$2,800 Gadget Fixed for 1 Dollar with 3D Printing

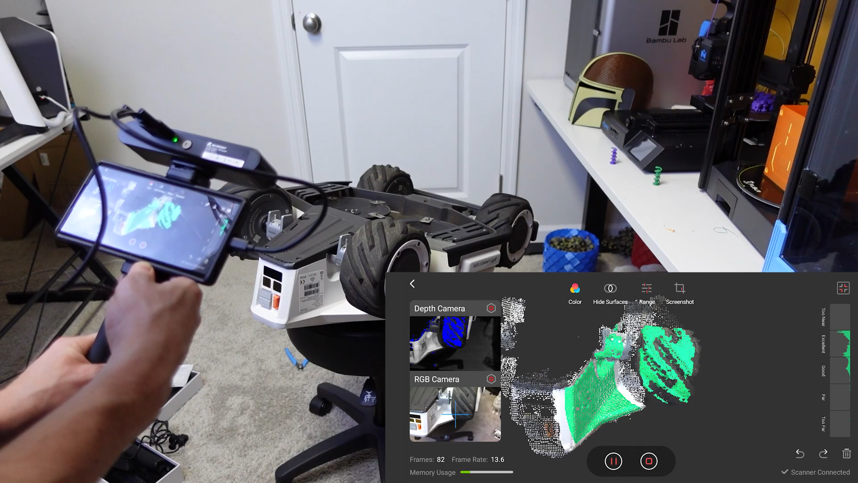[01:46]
of Luba and then take that into Fusion 360 or some CAD program and
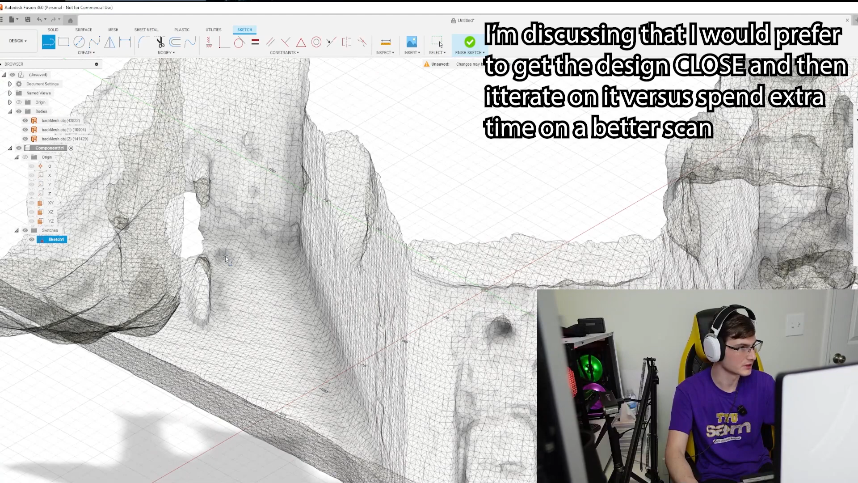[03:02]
I would rather just simply do a test print and modify that rather than, you know, clean the scan up and get a better scan.
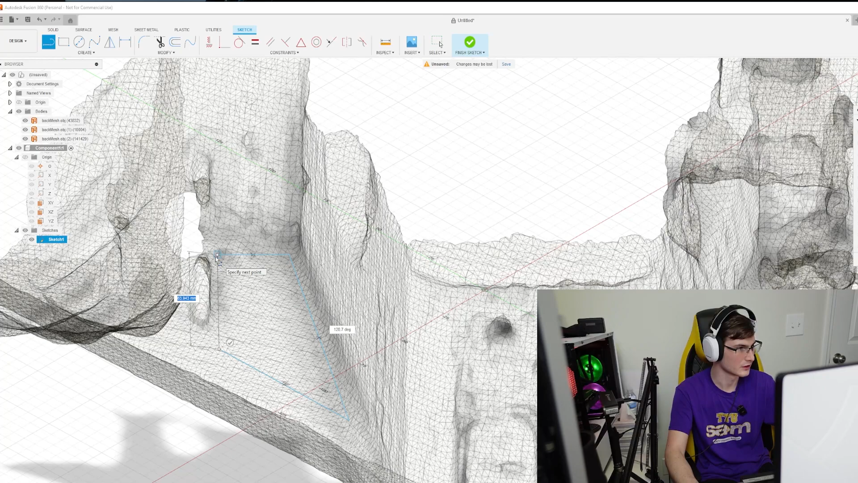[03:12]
So it looks like I've got this at 63 millimeters long. Let me go ahead and see. I see down here, this is going to, it looks like this is probably going to have to be in order to fit this shape kind of extended this way, kind of fit the curve a little bit.
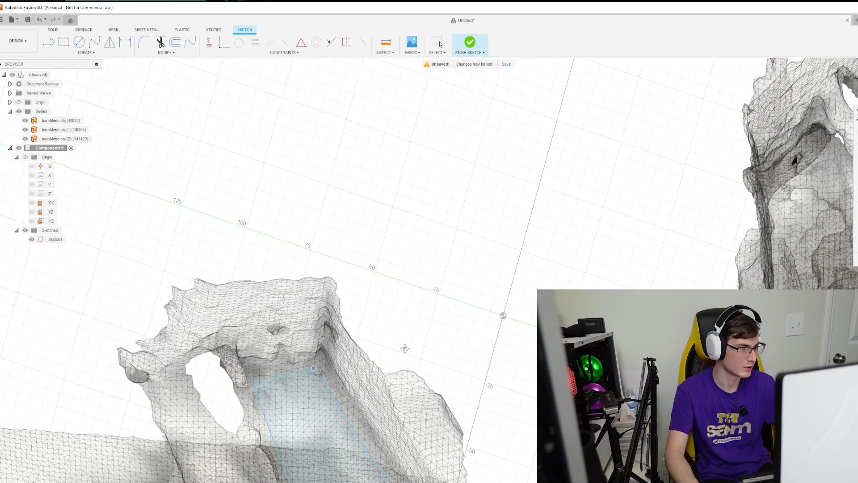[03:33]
Now, I'm not, I don't think I'm going to fit the curve perfectly, but especially with a flat line there, but as long as I can kind of get this in the right direction, I can modify the actual model itself.
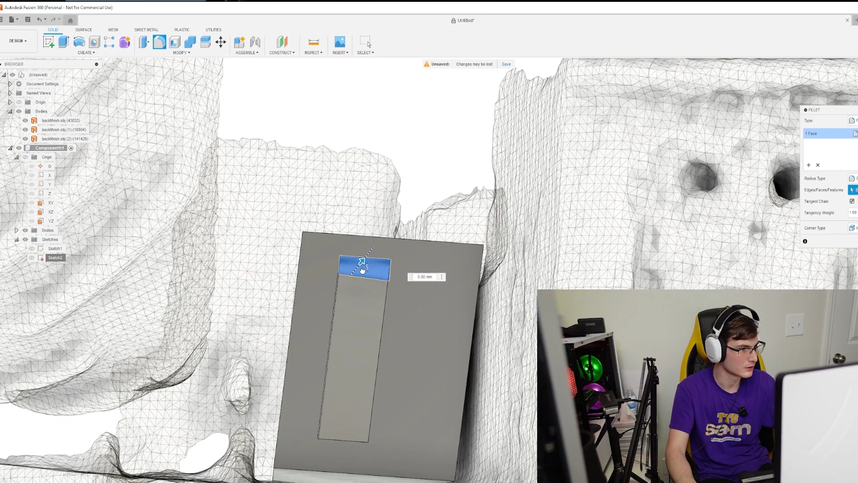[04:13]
And after the montage, this is the final product that came out. So this, as a first product always is, definitely needs to be iterated on.
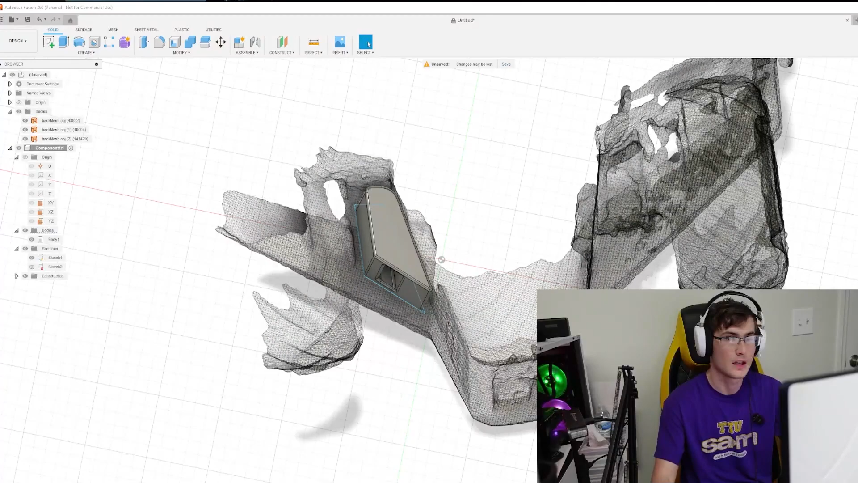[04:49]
So what I learned here is that I actually need somewhat of a
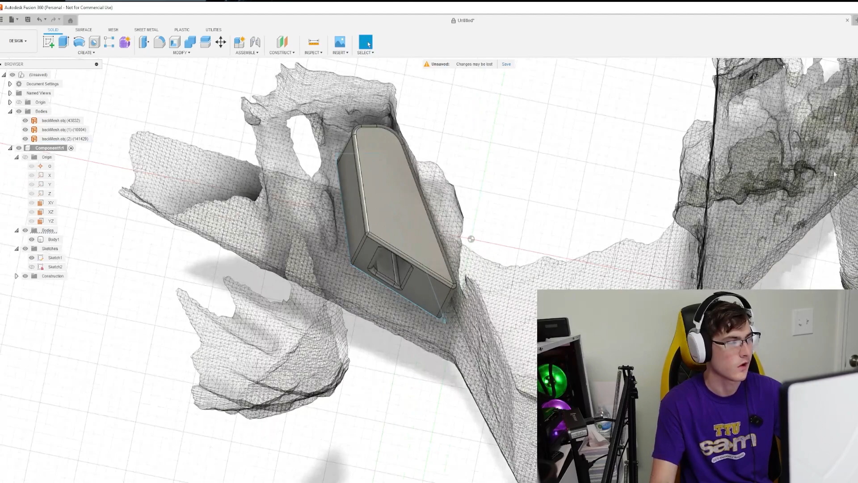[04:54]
lofted function going on here, because the top, actually the back of it is sloped, kind of,
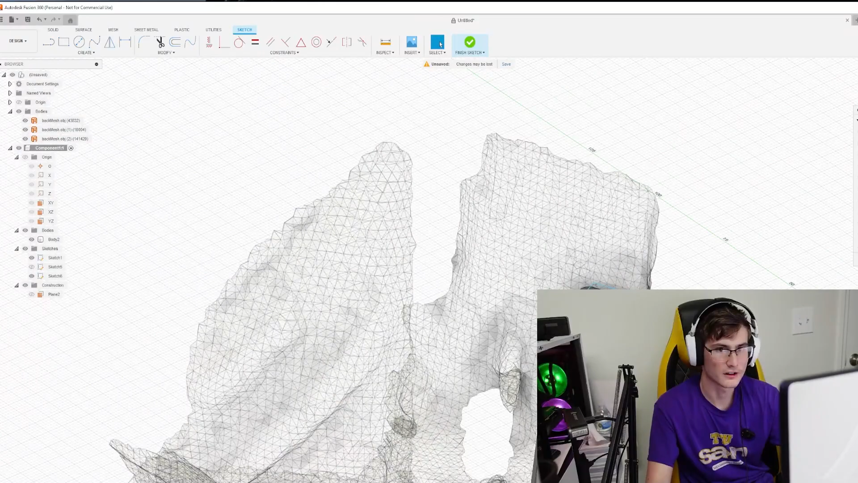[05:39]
So what you see here is about 25 minutes of redesign and iteration,
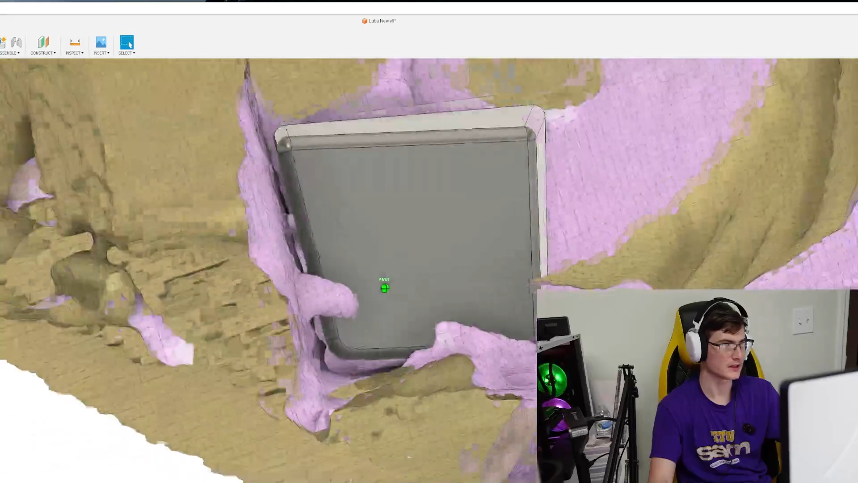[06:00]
I did add some drain holes in case water happens to get in, but I later removed them because I decided that would probably cause more moisture than it would prevent.
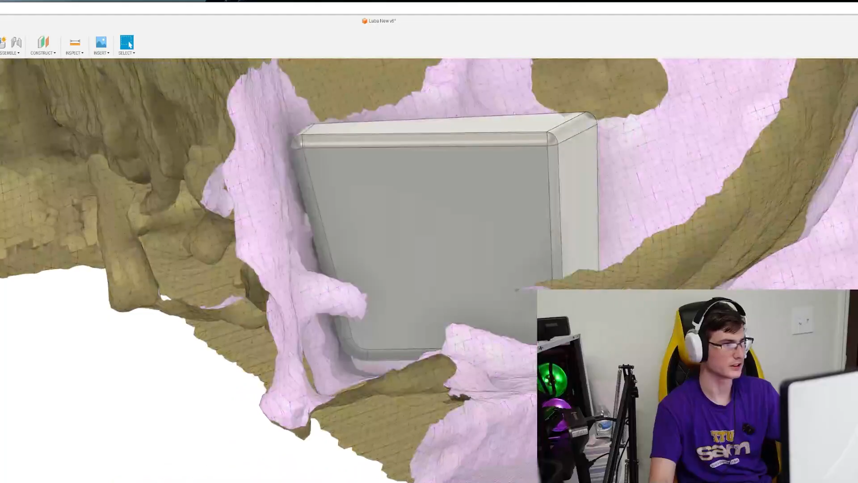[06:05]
So when sliced appropriately, the final design comes to a whopping 46 grams worth of plastic.